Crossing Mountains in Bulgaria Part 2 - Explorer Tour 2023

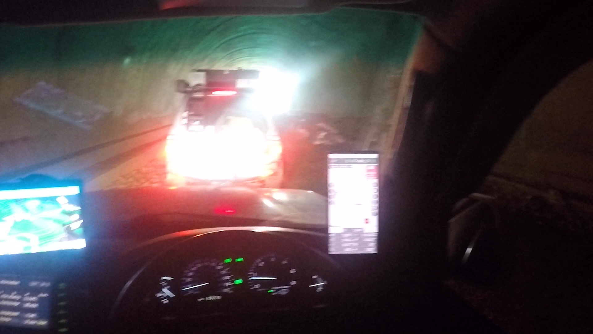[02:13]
We're stuck. Traffic jam. We should probably report this on Waze. Traffic jam out on the exit of the tunnel. Cows.